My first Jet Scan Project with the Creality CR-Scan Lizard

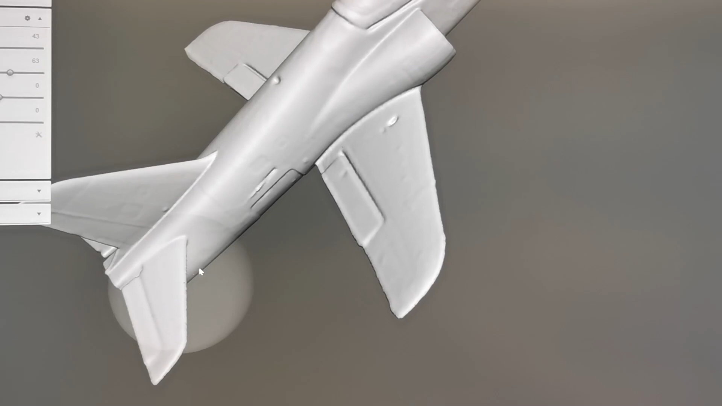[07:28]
And do a robust smoothing. So the styrofoam surface got more flat and even.
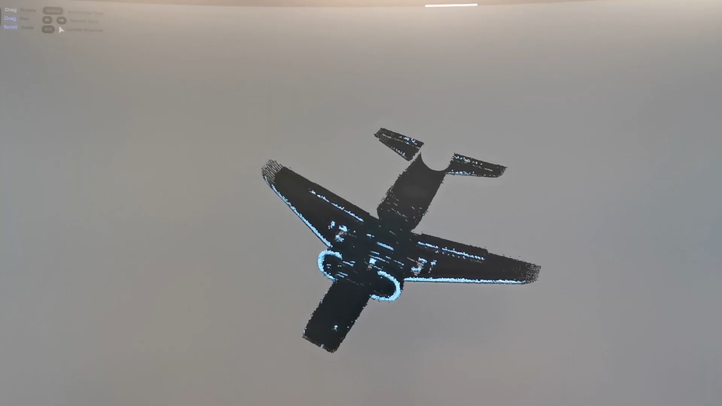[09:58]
And this is the really cool thing.
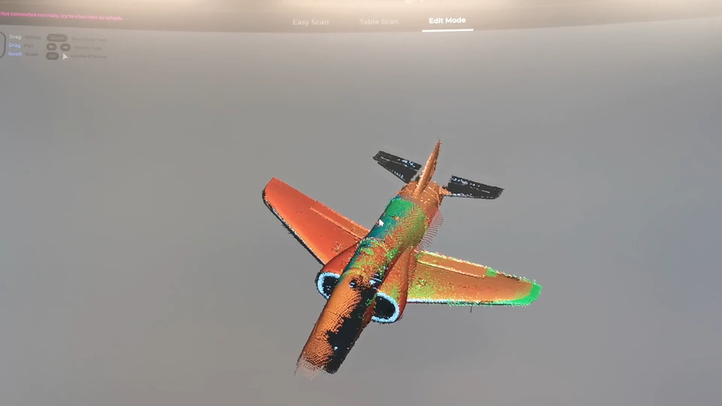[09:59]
What I was doing here on this small jet. This is not the best surface it got.